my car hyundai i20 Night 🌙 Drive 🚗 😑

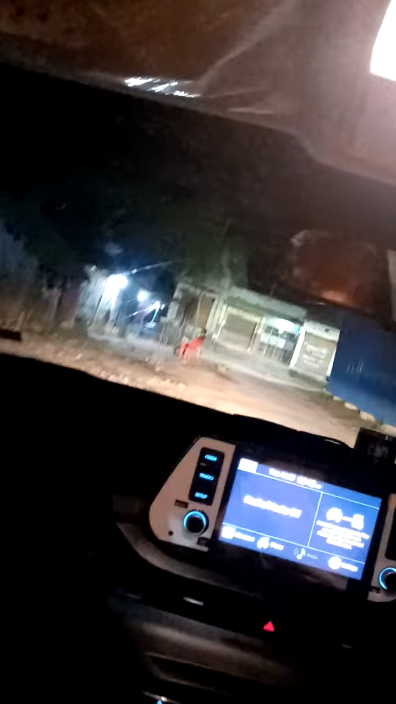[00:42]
चलो हम चलते हैं। नहीं नहीं, अब नहीं, अब इधर ही मोड़ लीजिएगा। अब चलिए, देख रहे हैं हम मेन रोड पे आने वाले हैं।